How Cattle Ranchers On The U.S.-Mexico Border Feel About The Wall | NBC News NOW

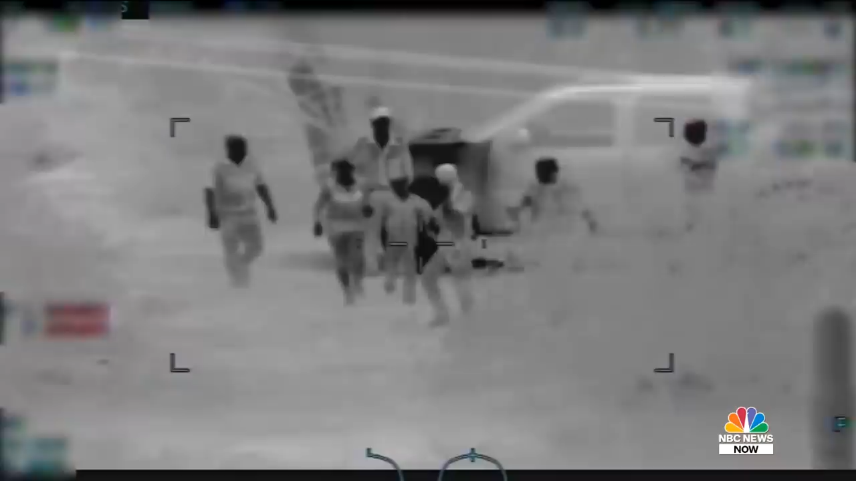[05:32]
This is what he's afraid of. Border Patrol captured this footage of armed smugglers escorting a mother and child across the Arizona border, one state over. The Hurt Ranch neighbors a busy port of entry in New Mexico, Antelope Wells.